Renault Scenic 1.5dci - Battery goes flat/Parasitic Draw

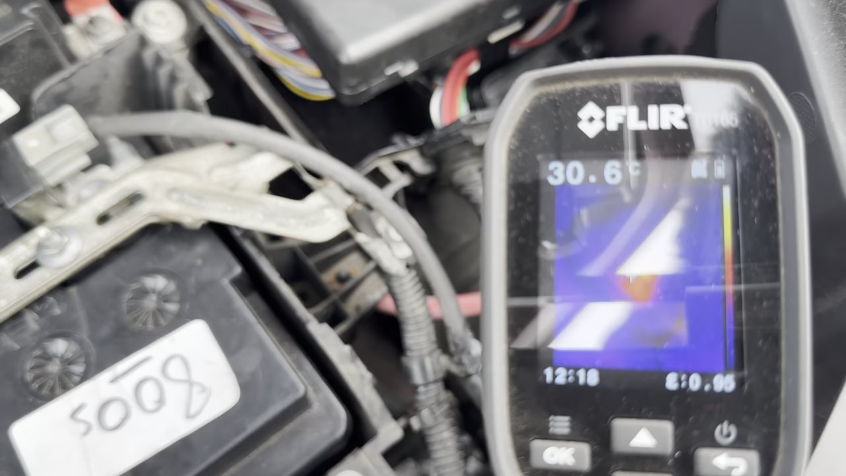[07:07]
Got a hot relay down there. So, there is only one. That blue relay, so...